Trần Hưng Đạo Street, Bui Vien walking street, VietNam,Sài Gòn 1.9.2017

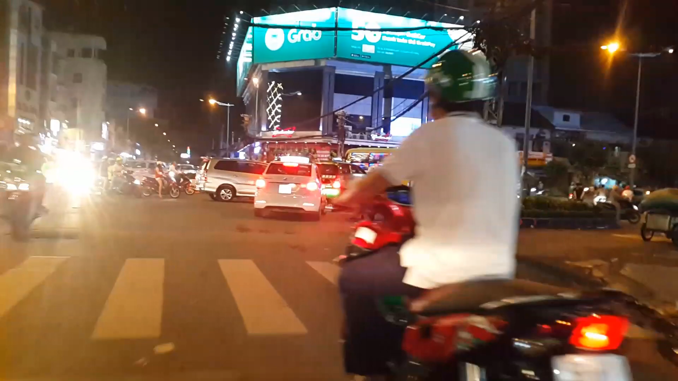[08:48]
ở đây là đường Cống Quỳnh ở đây là đường Cống Quỳnh bên phải là đường Phạm Vũ Lão